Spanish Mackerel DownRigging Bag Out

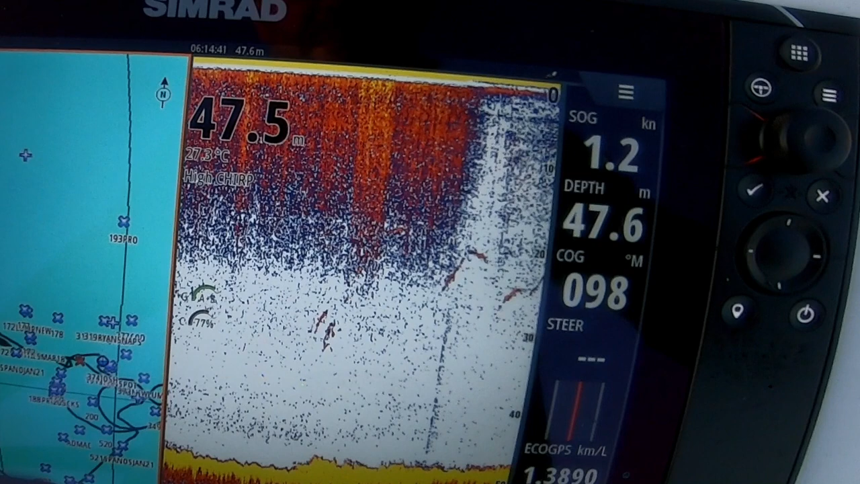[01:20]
On screen: water 27.3°C, speed 1.2 kn
20, 25 meters. That's definitely Spanish mackerel coming through.
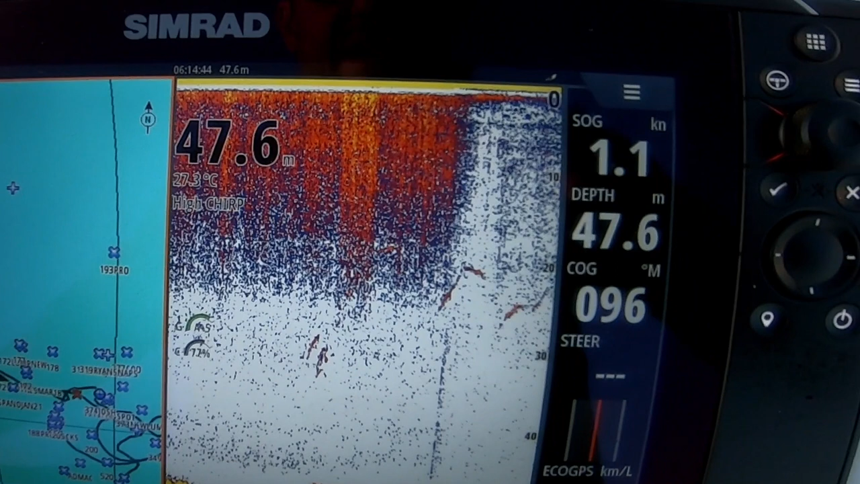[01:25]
On screen: depth 47.6 m, water 27.3°C, speed 1.1 kn
So I'm dropping my jig down to around the same depth and ripping it back up and hopefully we'll get a fish. Pretty much the same spot where they were yesterday.